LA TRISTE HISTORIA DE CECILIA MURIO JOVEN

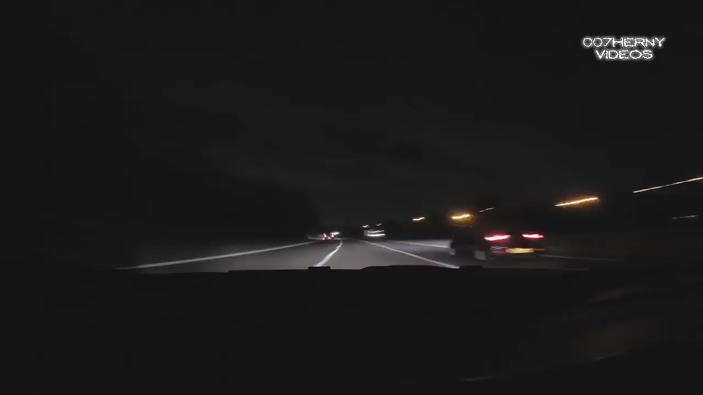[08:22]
Inmediatamente Empezó el viaje La carretera Estaba muy oscura No se veía Prácticamente Nada Y su automóvil Seat